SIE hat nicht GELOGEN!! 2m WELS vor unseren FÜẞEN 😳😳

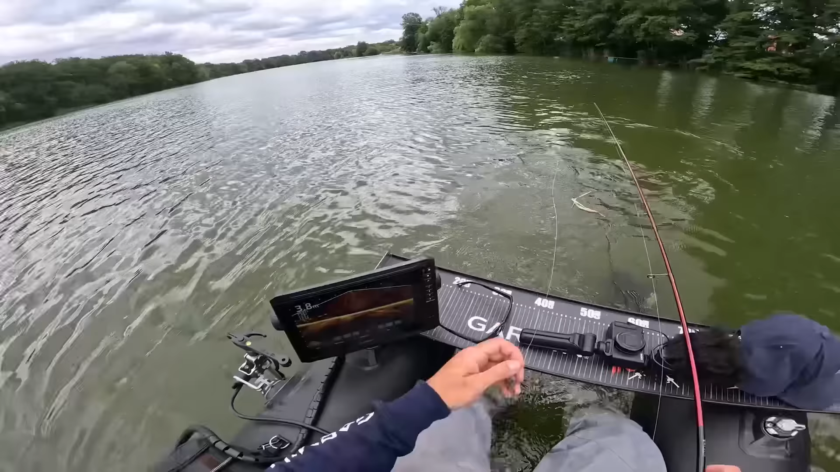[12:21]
Hier ist jetzt das Echolot im Down-Modus. Und ihr seht schon, hier sind auf jeden Fall ein paar Fische am Start. Das zeigt quasi direkt nach unten. Wir sind hier oben in der Mitte. Es zeigt nach unten, 3 oder 4 Meter nach rechts. Man kann es auch größer machen, den Kegel. Aber ich würde sagen, so 4 Meter ist in Ordnung. Ein bisschen noch die Sensibilität runterstellen und dann geht's los. Oh, ich bin aufgeregt.
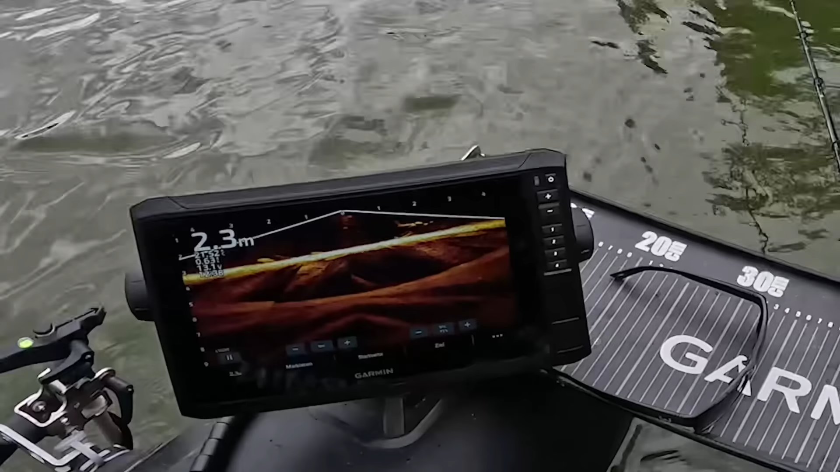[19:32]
On screen: depth 2.3 m
Ich glaube Barsche. You follow it. Ja. Guck mal. That's a fish. That's a catfish. Really? Yeah. Da habt ihr was gesehen, Leute. Gerade eben, ne? Yeah. Da kam was hier hoch. Da. Yeah. Is that the one? Ja. Yeah. Look, yeah, look, look! Yeah, yeah, catfish!
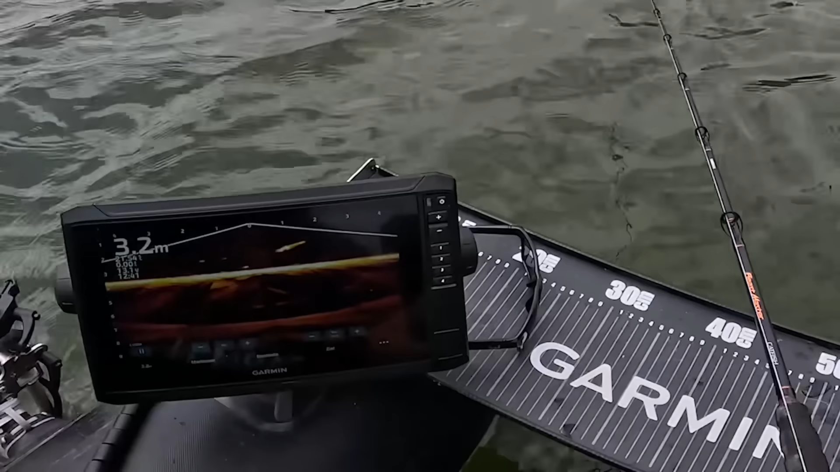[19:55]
On screen: depth 3.2 m
Okay, move your worms a little bit. Da ist einer, Leute. Oh, there was a one. It's not big, there's like a meter. 3 Meter in die Richtung, 3 Meter. Back. Oh, it's a big one, like 150. You move the worms, around the worms. Yeah. He's coming. What the fuck? Go down a little bit.
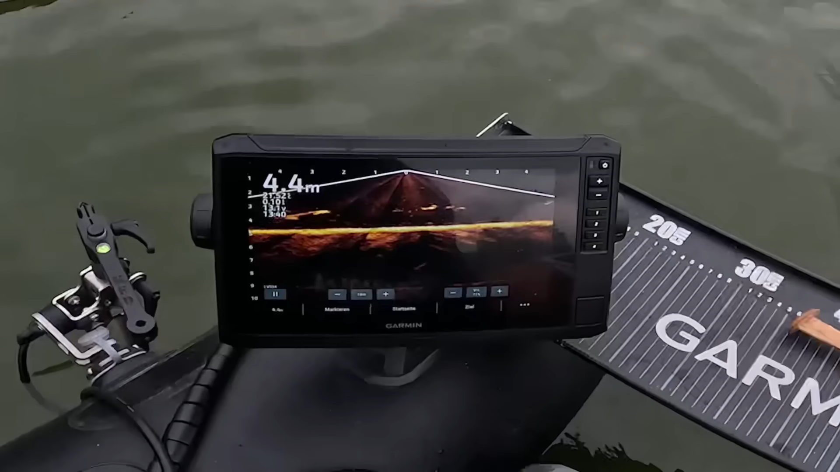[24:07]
On screen: depth 4.4 m
Oh, fuck. Whoa, it's a 2 meter fish. He's still there. He's coming. Just move the worms like this. Where are they? They are there. Oh, it's underneath it. Oh, my heart is pounding.
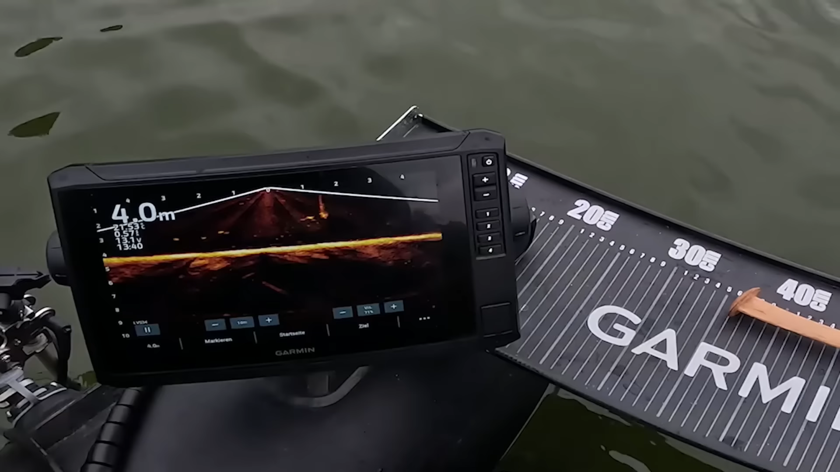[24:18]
On screen: depth 4.0 m
There was a 2 meter fish, dude. Ooh, no joke. What the fuck? We were just playing. Maybe you lured it with your... Oh, fuck. What the fuck? 2 meter fish in front of the house. There it is. He's coming. Yeah. It's there. It's underneath you.
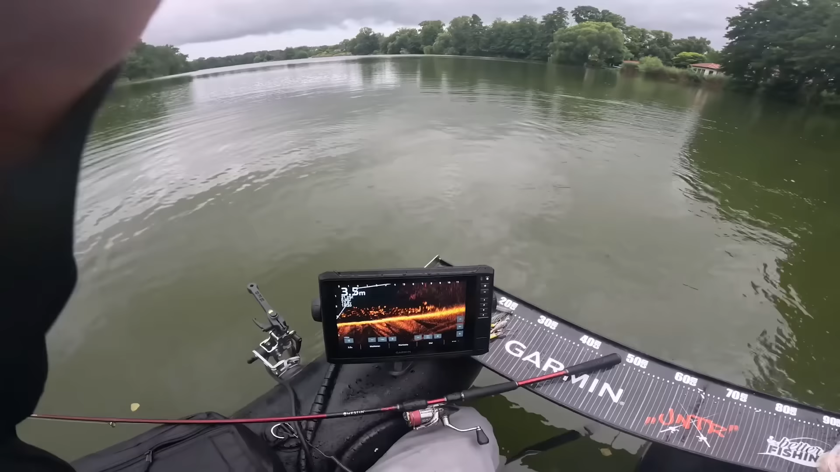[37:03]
There's a fucker coming. Two. One or two. Oh, he went run away.
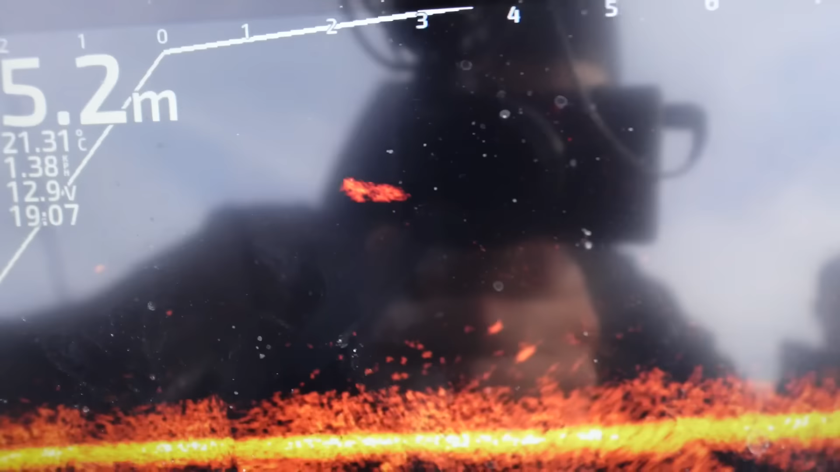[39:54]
On screen: depth 5.2 m
Fish, man. Da schwimmt er, Leute. Man sieht genau hinten die Schwanzflosse, wie sie sich bewegt. Seht ihr das?
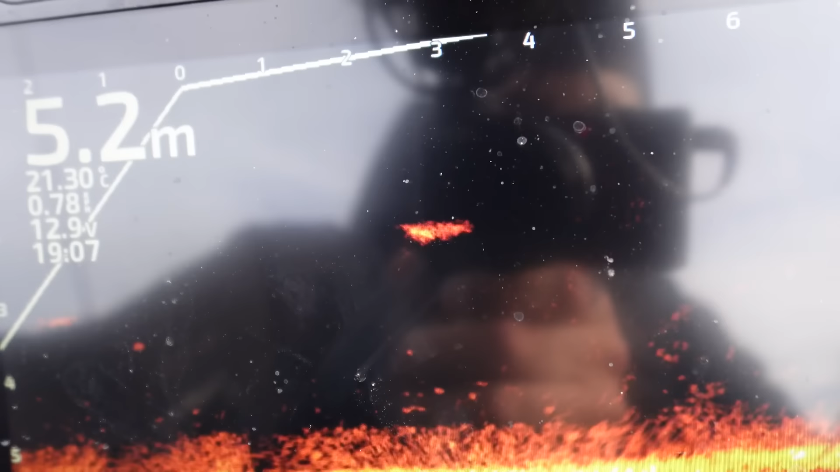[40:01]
On screen: depth 5.2 m, water 21.30°C
Den Flossensaum. Kopf ist da, Schwanz ist da.
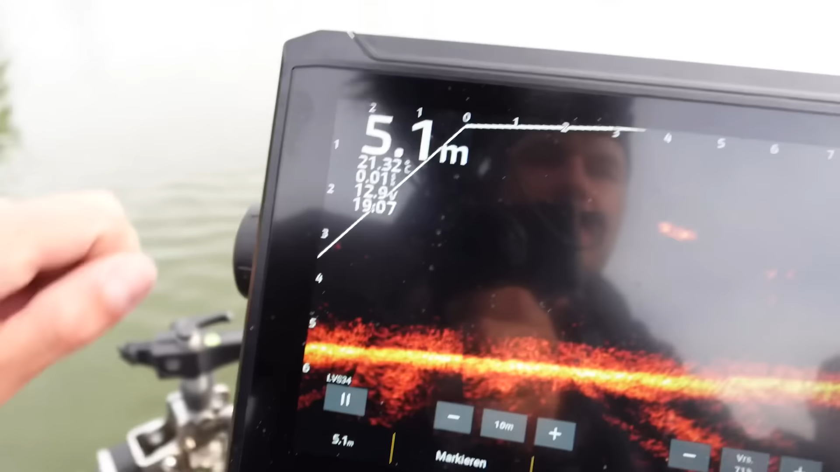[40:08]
On screen: depth 5.1 m
Wir sind 4 Meter entfernt. Was war passiert?